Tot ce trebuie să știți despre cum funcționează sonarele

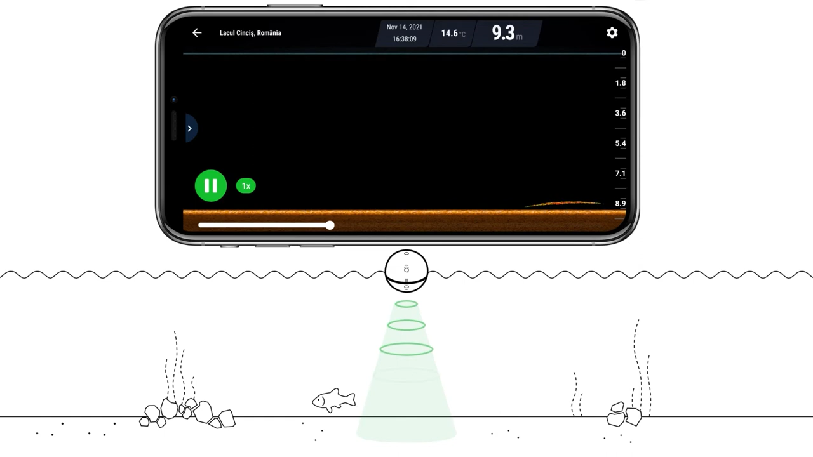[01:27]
On screen: depth 9.3 m, water 14.6°C
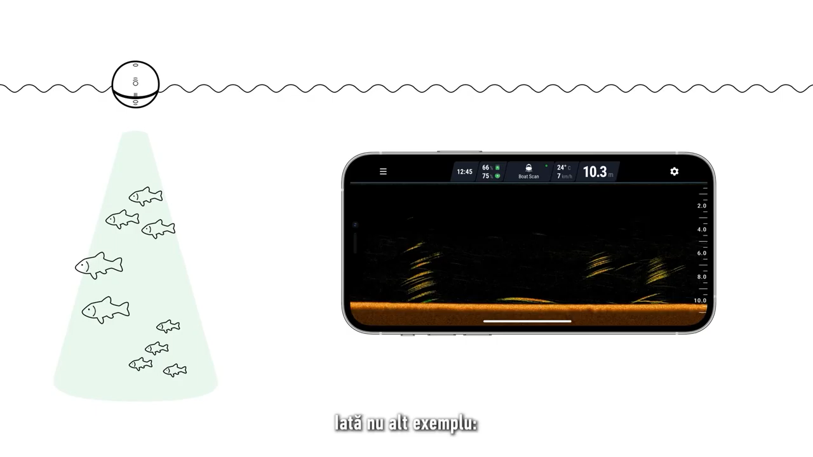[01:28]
On screen: depth 10.3 m, water 24°C
Here is another example.
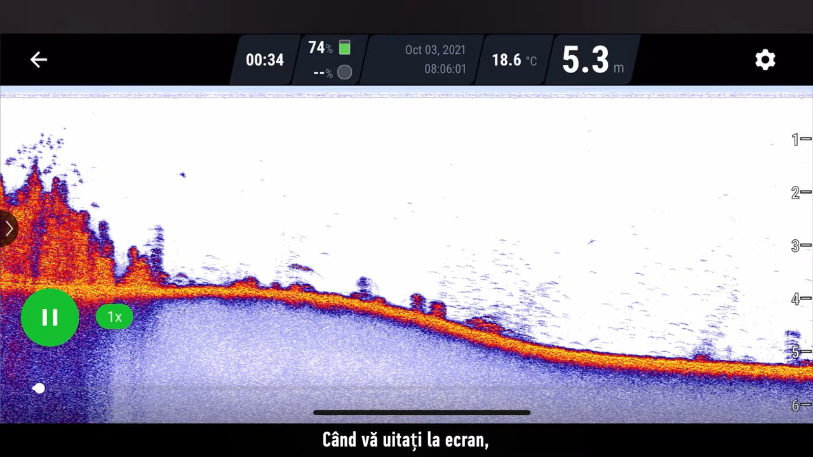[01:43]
On screen: depth 5.3 m, water 18.6°C
When looking at your screen, it is important to understand that this represents time, not distance.
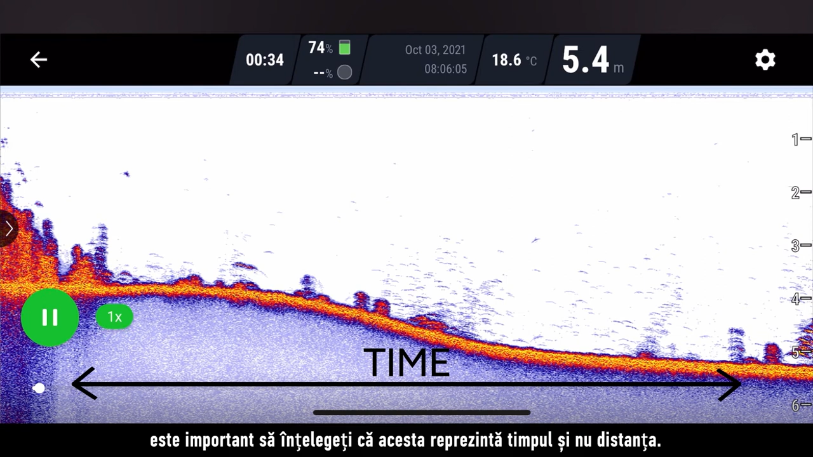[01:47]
On screen: depth 5.4 m, water 18.6°C
As the sonar scans,
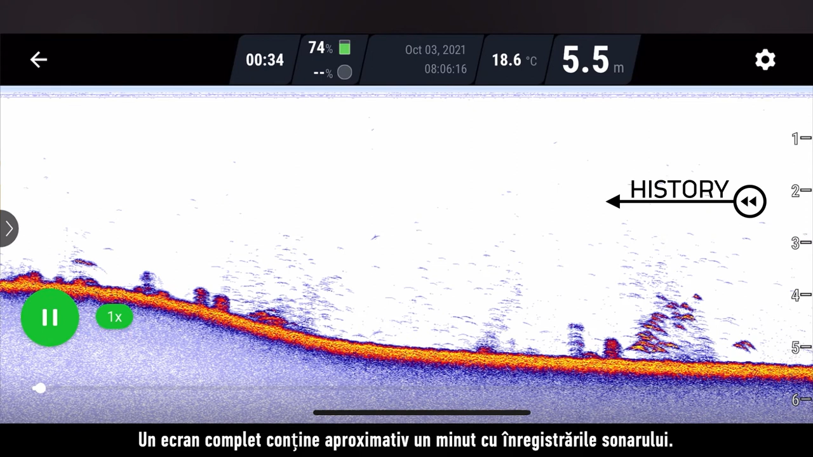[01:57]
On screen: depth 5.5 m, water 18.6°C
A full screen scan contains about a minute of sonar readings.
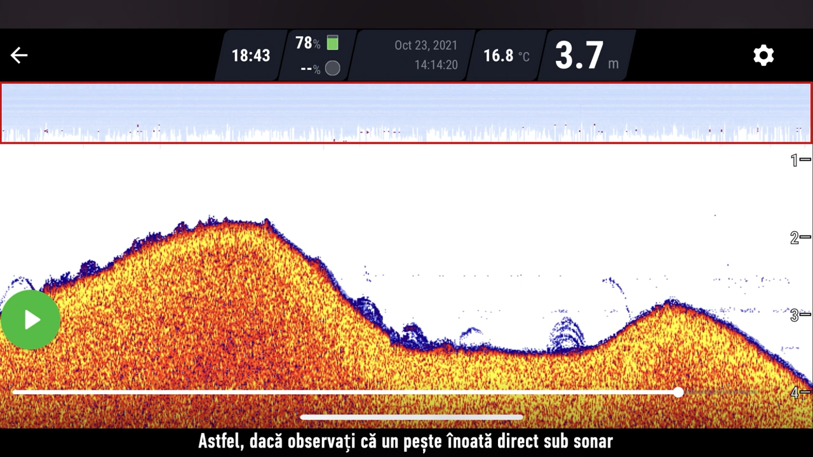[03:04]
On screen: depth 3.7 m, water 16.8°C
So, if you see a fish swim directly under the sonar and it doesn't show you anything, it means it was in the blind zone. I see a fish swim directly below the sun.